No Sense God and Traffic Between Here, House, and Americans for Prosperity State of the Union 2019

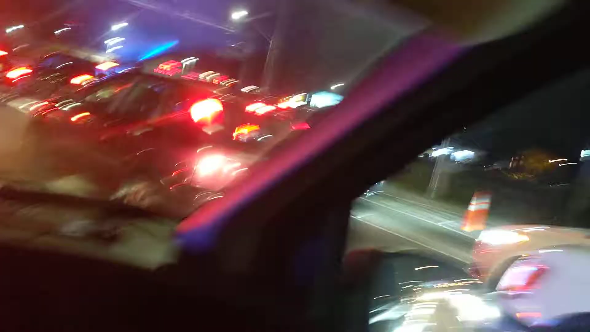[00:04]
I mean there's a lot of police cars up down there.
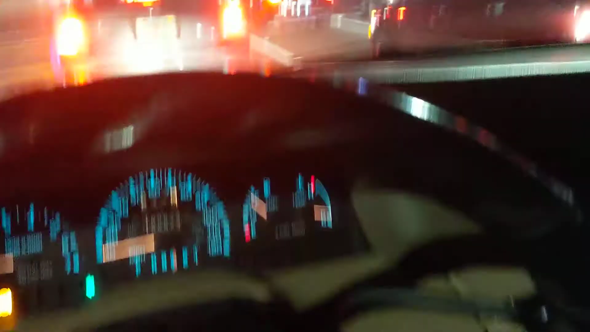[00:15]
Okay, okay. Okay, okay. Alright, so people are taking directions from an officer in the street over there and not from the street light. Aye, aye, aye. Yeah, I honked.
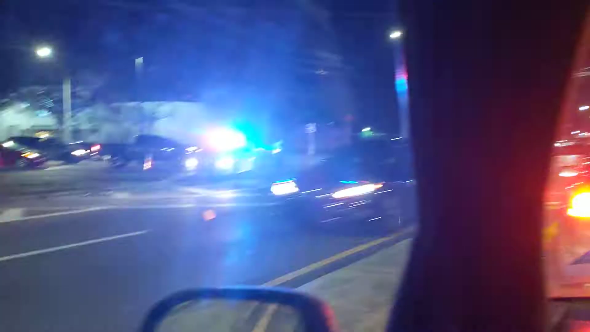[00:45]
I think Arlington will be faster than going down the beach.
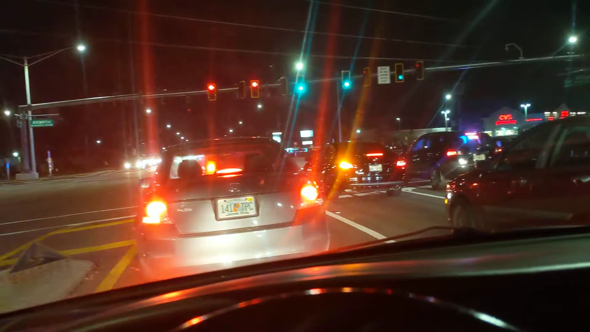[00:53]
Honestly, the street shouldn't be cut off for very far. So I guess I should have turned right. I have to find the street which is not crowded. Okay. We didn't even get a turn so you know everybody got to go without us getting our turn. Normally this left lane goes and then these straight ways go. The police totally skipped the turning lane.